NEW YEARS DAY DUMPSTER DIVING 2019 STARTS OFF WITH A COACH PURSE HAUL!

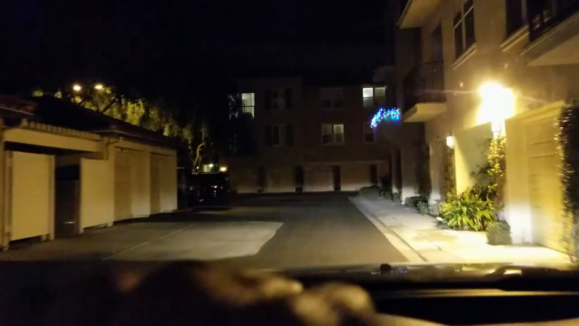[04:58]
There's a couch right over here and it has a sign on it. I'm really intrigued with that sign says, not to mention there's something on top of the couch.